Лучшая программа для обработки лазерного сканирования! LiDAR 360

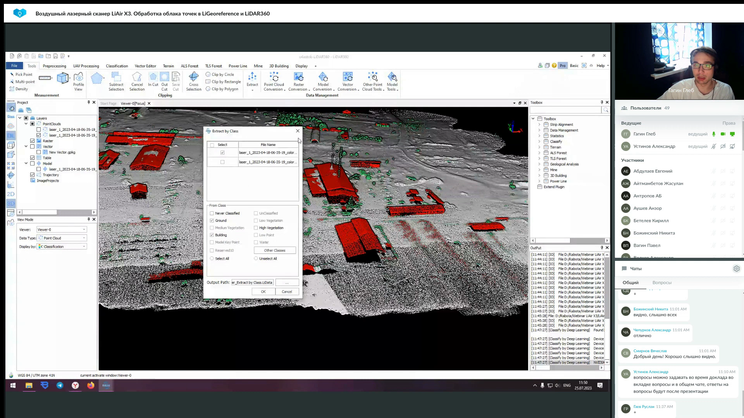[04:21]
а здесь какие-то напыления, насыпи и так далее. Это все будет как раз относиться к нему. И из этого вы можете сформировать отдельные облака точек и, собственно, уже с ними работать. И также хотелось бы показать еще... Да, показать еще новую возможность Элидара. Мы его недавно перевели на русский язык.
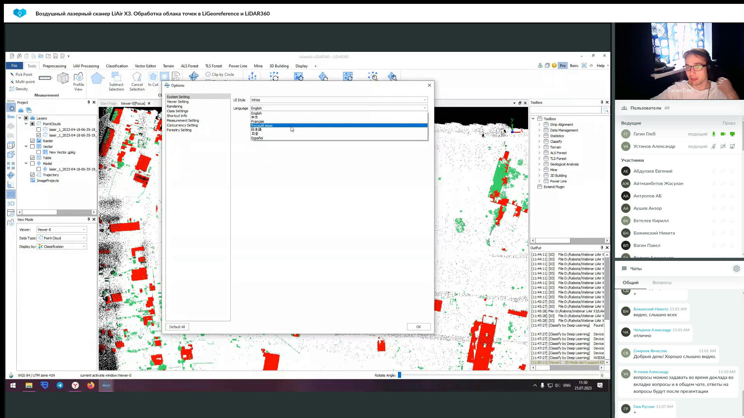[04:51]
То есть у вас может быть русифицированная версия. Она поставляется просто внутри обновления. То есть это перевод сделан был совместно с разработчиками. Они отправляли нам исходные файлы. Мы их потом переводили. Это все накладывалось на интерфейс. И есть возможность его активировать. Просто из настроек это поставляется в официальной версии обновления. То есть она свободно распространяемая. Если кому будет интересно и кому не пришло обновление, вы можете обратиться к нам.
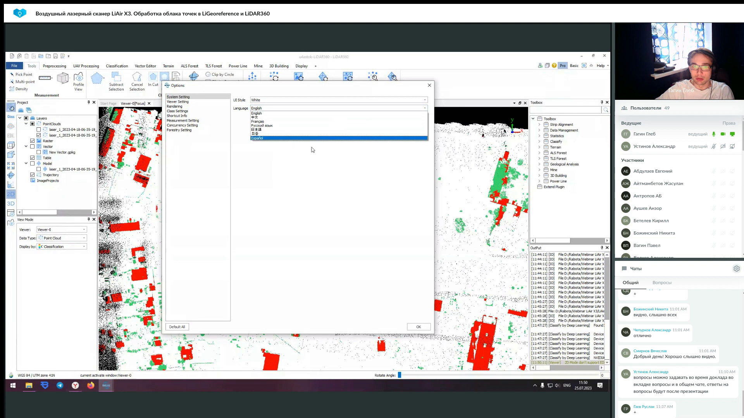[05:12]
Я вышлю ссылку, если вы уже работаете с Элидаром. Так. И дальше, да.
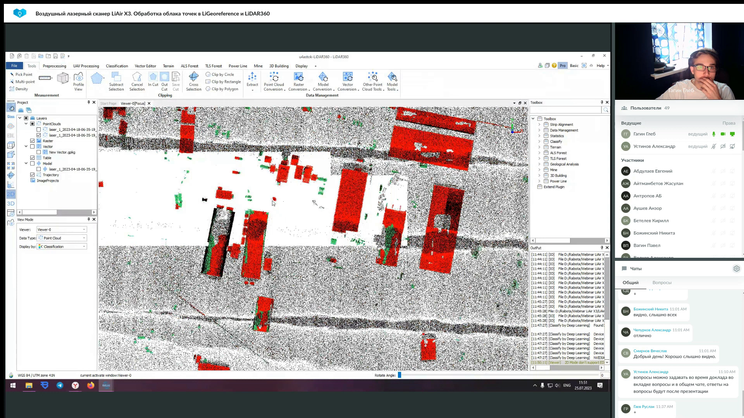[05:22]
Я хотел показать также новый модуль. Более расширенный триллеробилдинг. В нем есть возможность формировать лот-2 модельки ваших зданий, которые будут обнаружены в проекте. Но для этого надо провести некоторый алгоритм из действий. То есть изначально вы вообще по-хорошему выполнили классификацию. Это просто создано для удобства. Хотя бы какую-то. То есть даже если у вас из-за того,
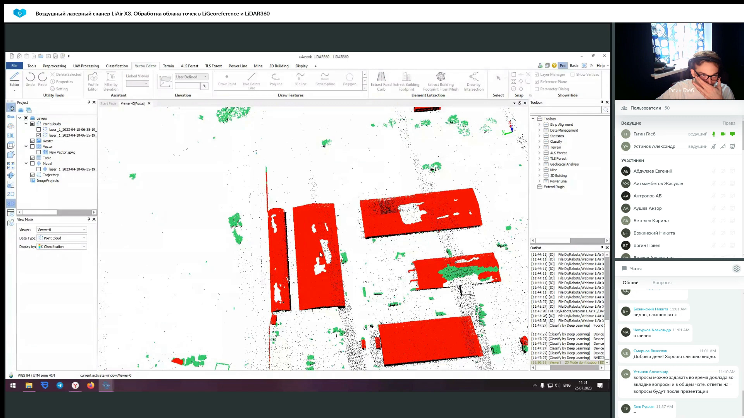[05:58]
что крыша с уклоном, какая-то часть не будет отклассифицирована, это все равно укрестит вам работу. Вы можете создать новый векторный файл. Вы его создаете.
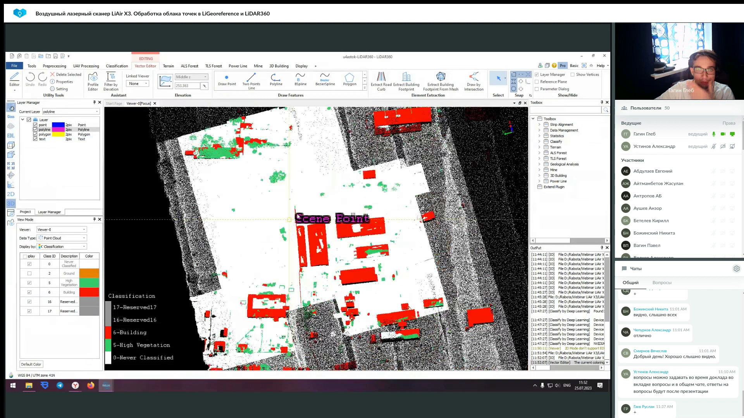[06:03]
И в Элидаре есть возможность работать с векторной графикой в очень упрощенном варианте.
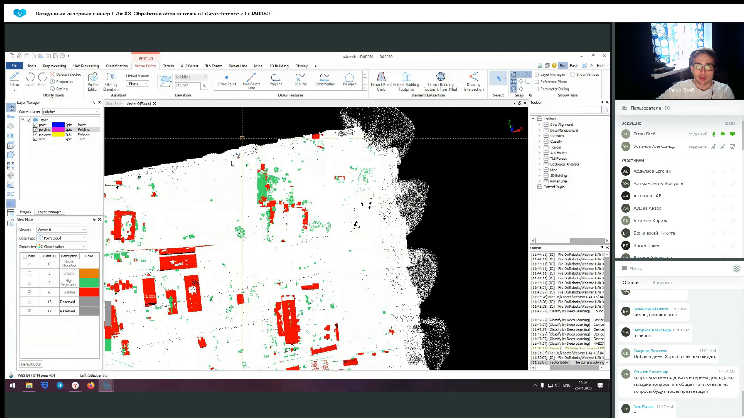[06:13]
То есть тут есть сплаймы, полилинии, просто линии. Но проблема в том, что здесь нет... Ну как проблема? Просто отличие от автокада, что является основной векторной программой.
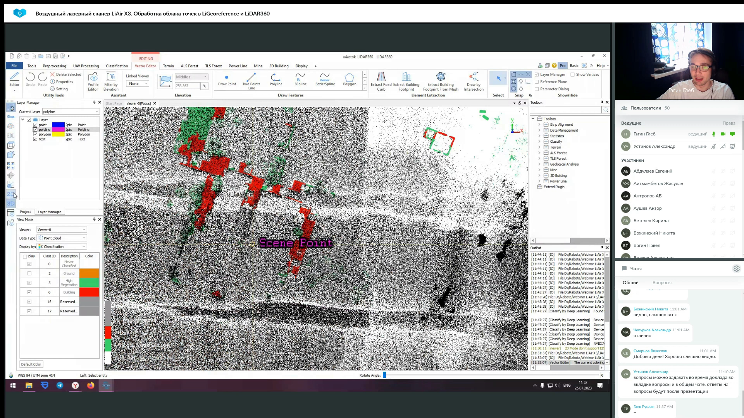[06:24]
Здесь нету модулей. Там тот же самый с PDS. Нету работы с блоками и так далее.
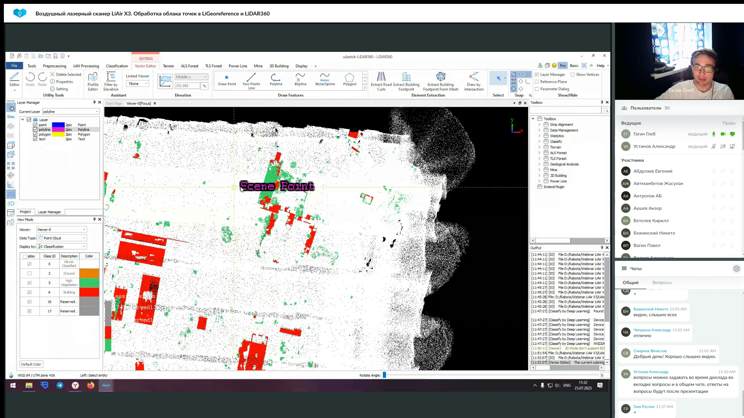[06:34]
Здесь вы просто можете условно говоря какую-то основную работу, связанную с контурами провести. То есть там прокинуть какие-то линии, что-то очертить, какой-то простенький абрис сделать и так далее.
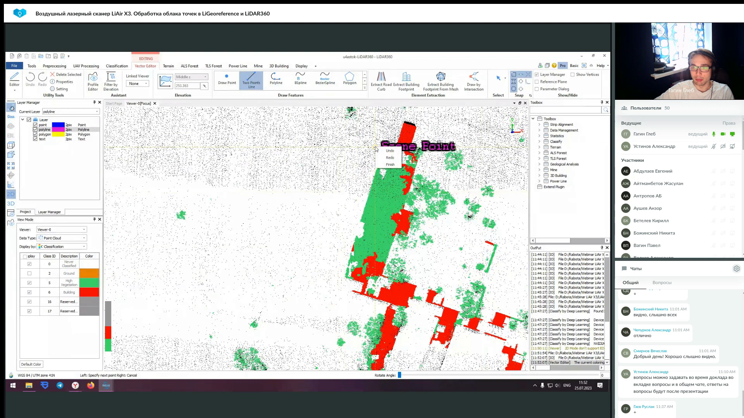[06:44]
То есть это тоже здесь возможно. Но основное для чего я предлагаю его использовать,
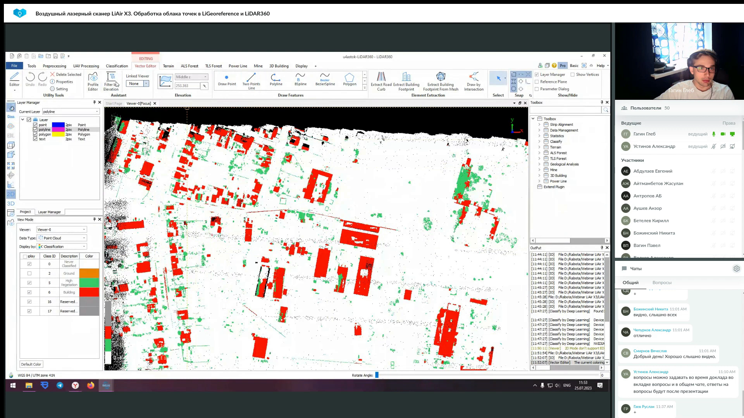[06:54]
это нажать в фильтр by elevation, поставить, допустим, высоту 9 метров и таким образом регулировать ваше облако точек для отображения силуэтов отдельных зданий.
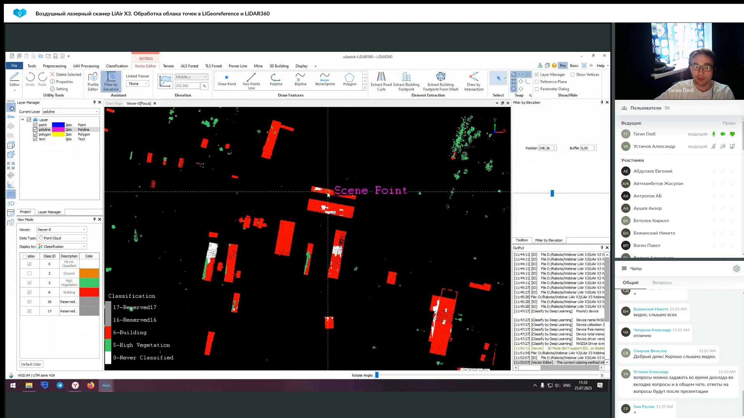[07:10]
После чего вы можете использовать функцию Extract Building Footprint. Она позволяет извлечь контур здания просто на основании его геометрии. То есть вы выделяете какую-то фигуру и она уже подгоняется. Это обязательно делать с функцией Filter by elevation, потому что иначе,
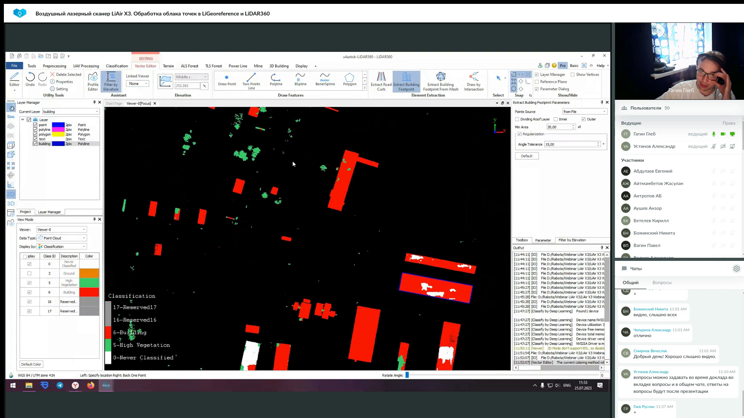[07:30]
если все дело пустить на землю, то будет много мусорных данных из-за того,
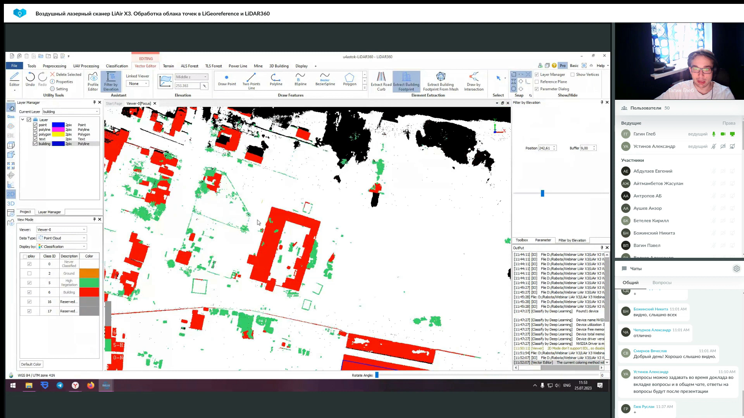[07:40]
что есть точки, к которым можно привязаться. То есть если мы сделаем вот так, то наш контур будет, собственно, неправильным. Поэтому лучше это все немного поднимать.
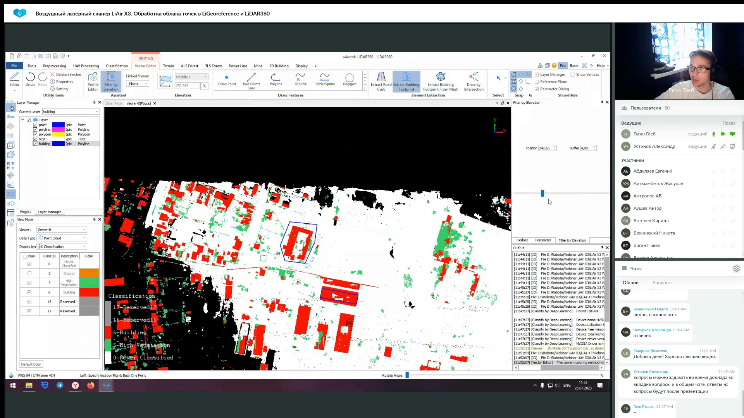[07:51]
И как раз для этого нужны слои, для того, чтобы отключить их отображение и упростить себе задачу.